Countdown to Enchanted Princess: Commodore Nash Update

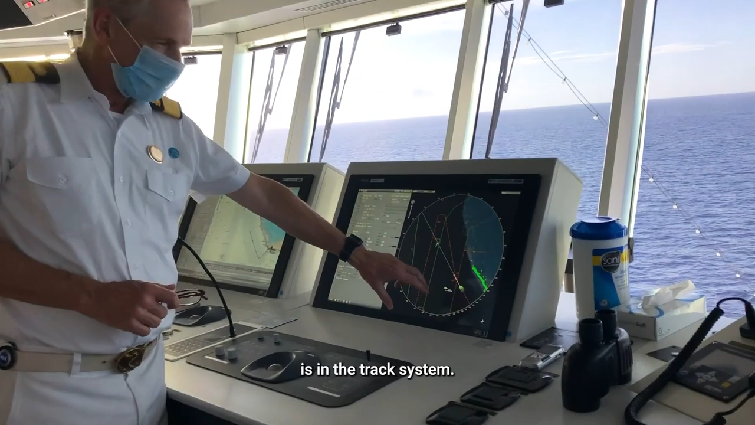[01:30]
We're actually following the red line and the computers driving the ship and it's controlled by this track system, the joystick here if we need to alter course.